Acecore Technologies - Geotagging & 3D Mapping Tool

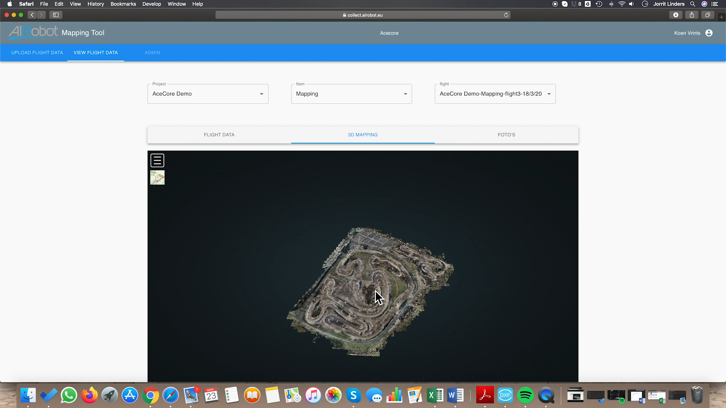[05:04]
And right here we have got the end result you guys are all looking for.
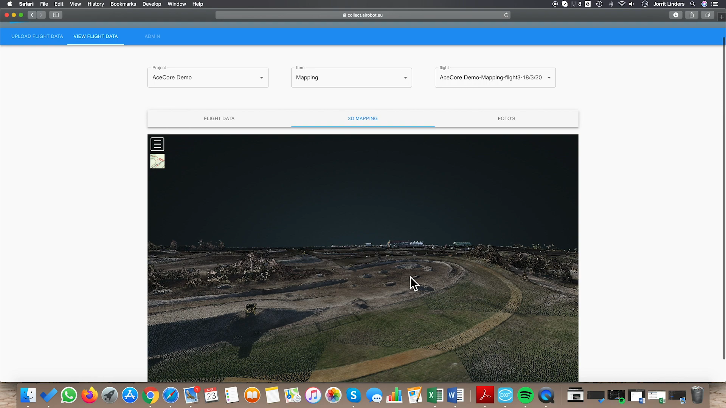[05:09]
This is the map where we can do all the measurements, the review,
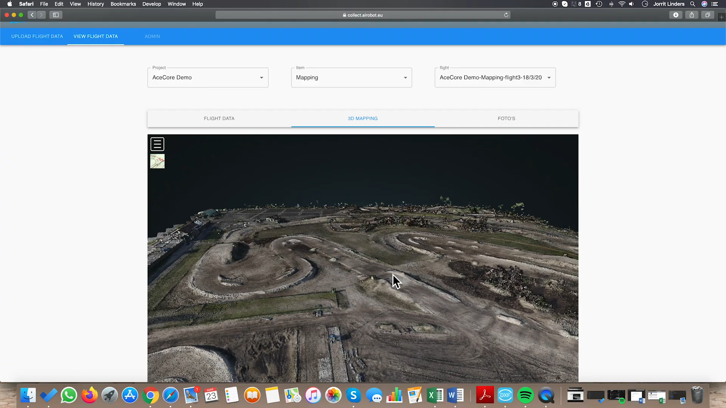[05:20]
calculations and measure basically any obstacle or sand pack we want.